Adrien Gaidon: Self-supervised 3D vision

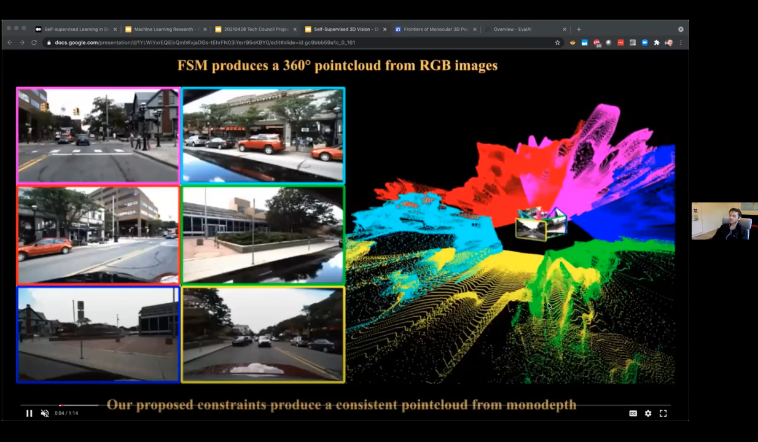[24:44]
So how does it look like in practice so here you see the six images on the left the six depth maps the color
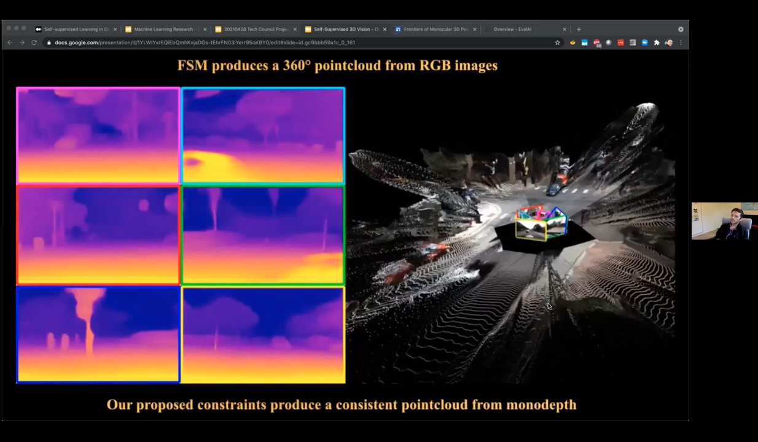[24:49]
code of the border of the images correspond to the color code of the cameras that you see on the right and then you see the point cloud
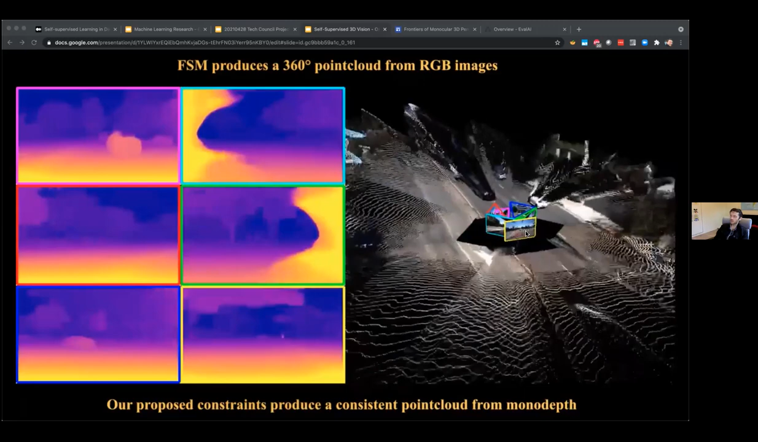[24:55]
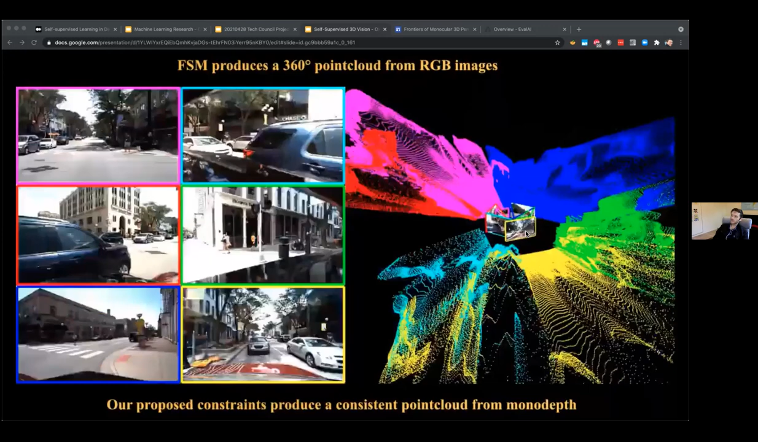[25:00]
so obviously it's not perfect I wouldn't drive off of this
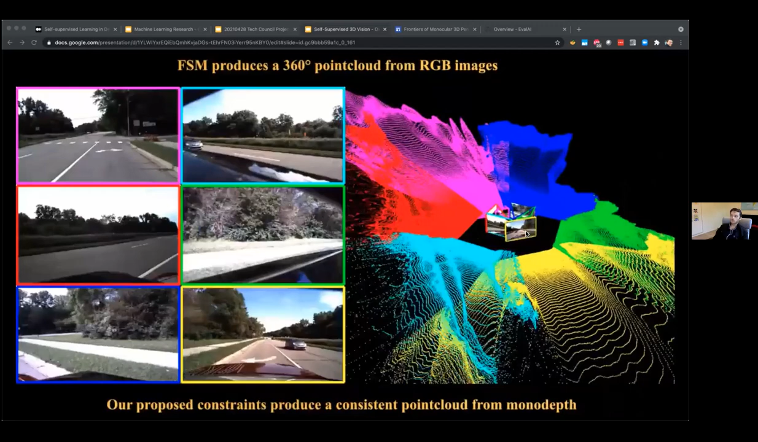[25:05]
but it's actually fairly decent and a close range what you see is some bleeding artifacts around the boundaries of objects
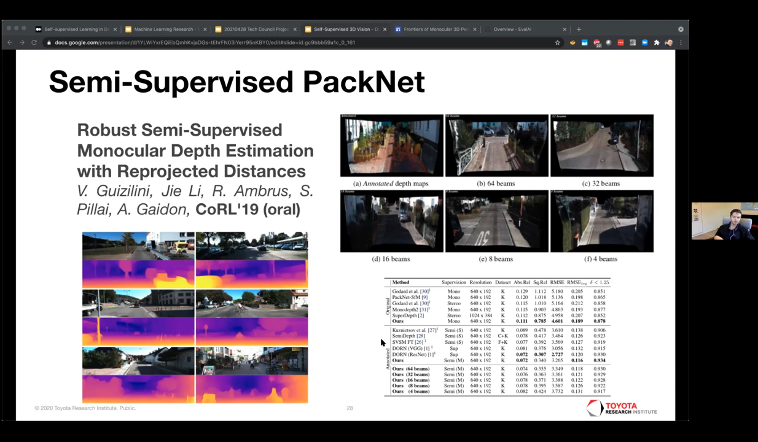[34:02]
a 2D plane using again some basic geometry that actually turns out to be not done in practice by most people but actually turned out to be really important and so that improves performance a lot and in particular that can improve performance even when you have very few points like 100 points per scene
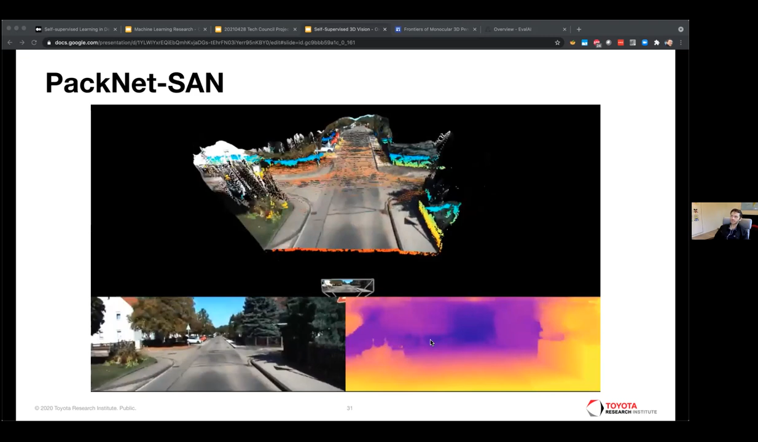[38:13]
depth and when you see some color points that are flashing in and out that's when we're switching on and off the sparse input depth
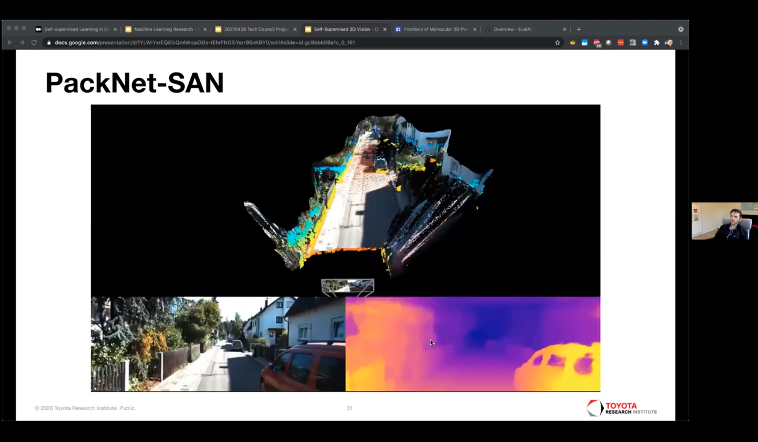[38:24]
so this is basically now we're doing completion now we're turning off completion we're
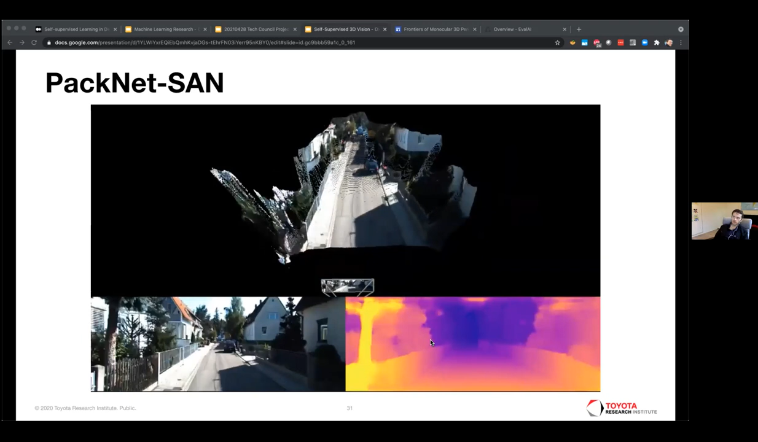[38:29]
resorting we're falling back to just prediction and so
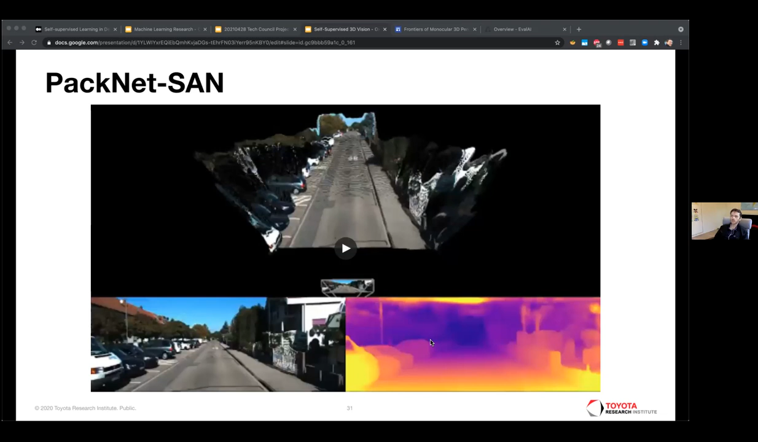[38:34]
that enables you to be very robust to this kind of like maybe sensor failures
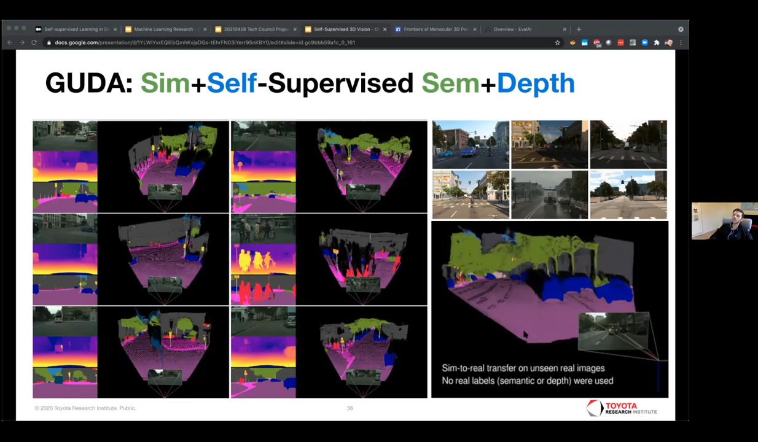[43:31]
without ever having seen any real world semantic label so it transfers really well in this form called seem to real transfer without any supervision in the real world